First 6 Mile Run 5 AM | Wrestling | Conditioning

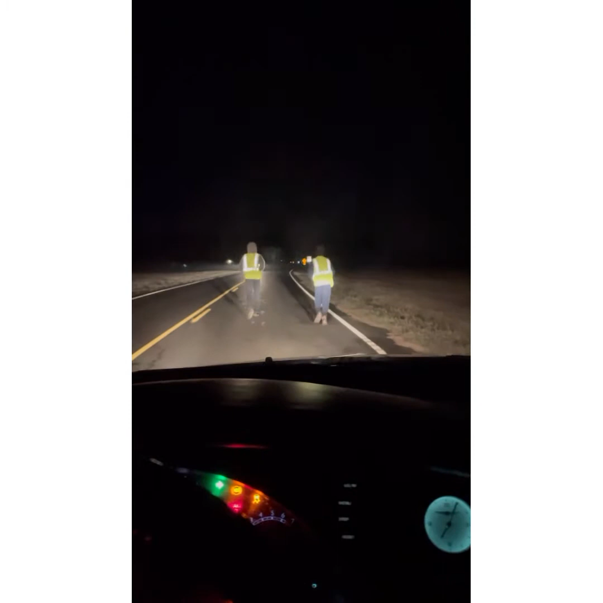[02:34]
Well, we're almost there. I think at this point they've tuned out their body. Completely tuned it out. Meaning they can't even, oh, they're pushing it. They've tuned out the body.